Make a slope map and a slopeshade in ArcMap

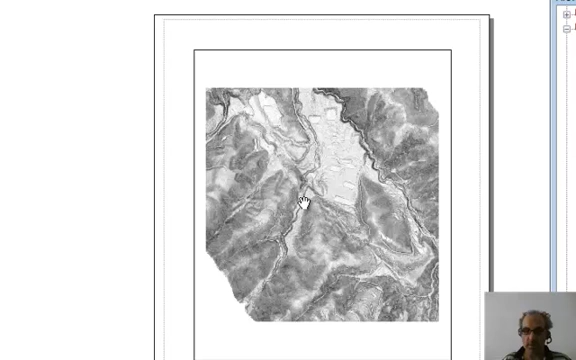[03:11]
So now we've got this special image that is called the slope shade. And you can see in here it has the advantage of
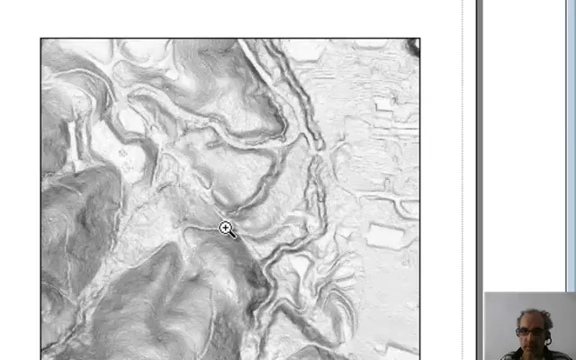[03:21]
not having a preferential illumination direction except for straight up. And so we can see many interesting features with the same view.